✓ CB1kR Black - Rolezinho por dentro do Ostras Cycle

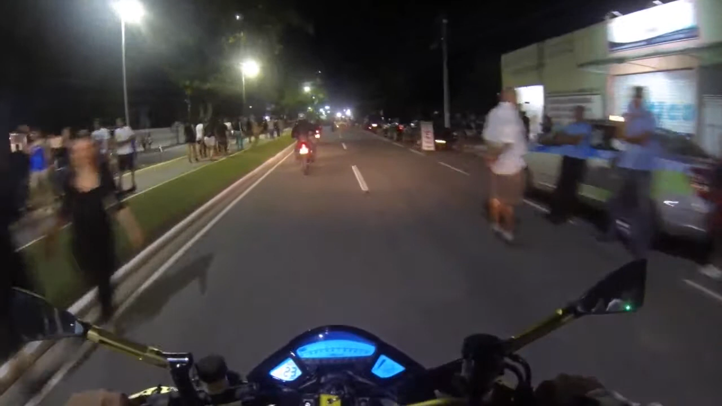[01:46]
Hoje é só sexta-feira, galera. Amanhã, sabadão, isso em top de moto e gente. Onde vai por aqui? Para lá no. Vamos? Vamos por aqui.
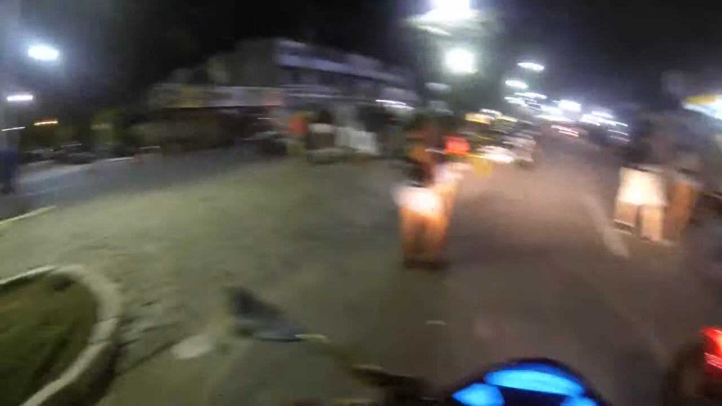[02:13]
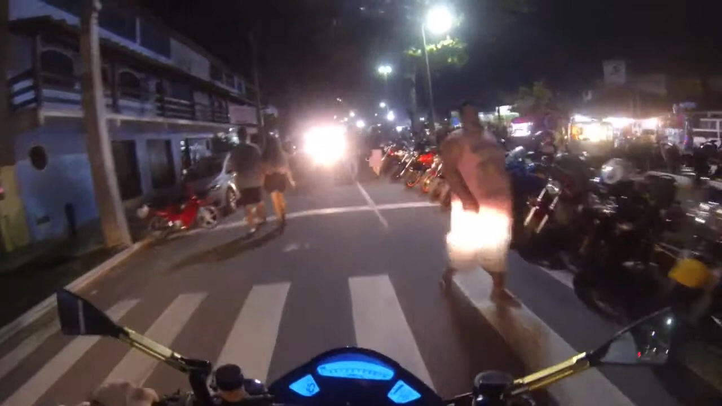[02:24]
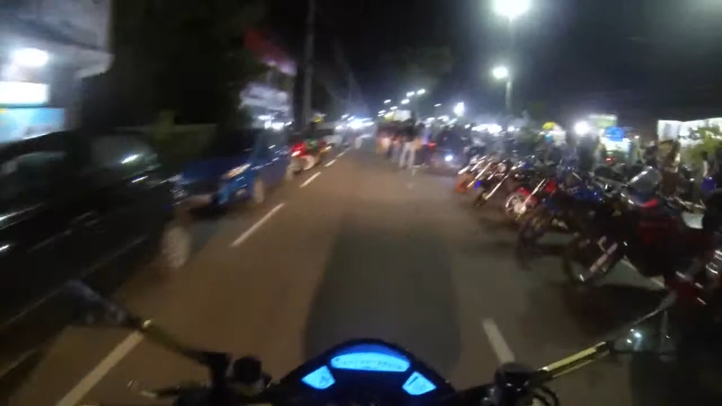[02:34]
Final do evento, a rua aqui, e a gente volta para se encontrar de novo com o grupo.
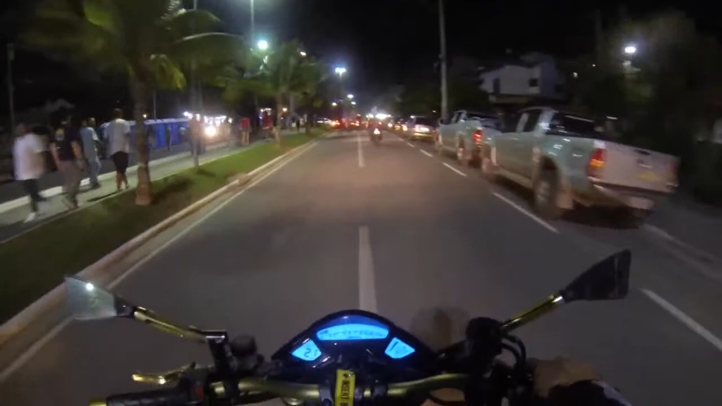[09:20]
Agitado, tá agitado. Amanhã o negócio vai ferver.